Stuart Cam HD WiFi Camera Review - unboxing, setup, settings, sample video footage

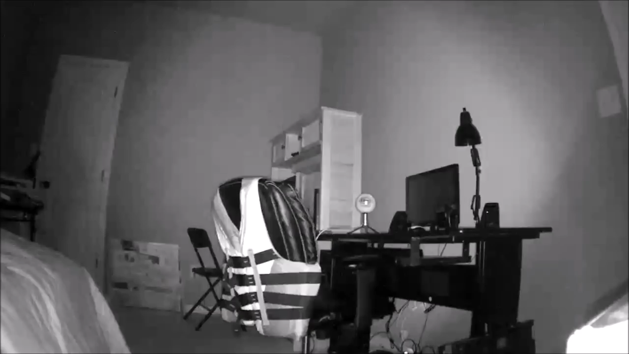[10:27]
this is night time no lights and with infrared on
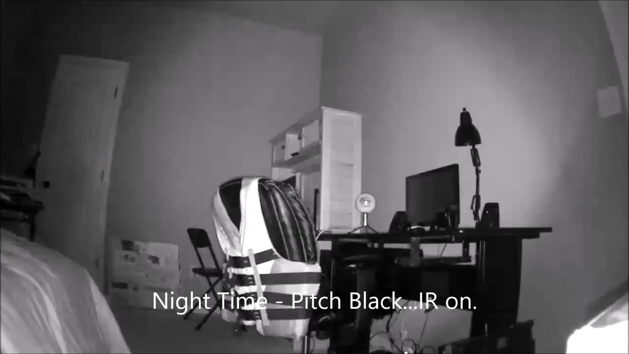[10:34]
I also place this camera in our living room just to see how wide the field of view is because there are no specs printed anywhere on the box for this camera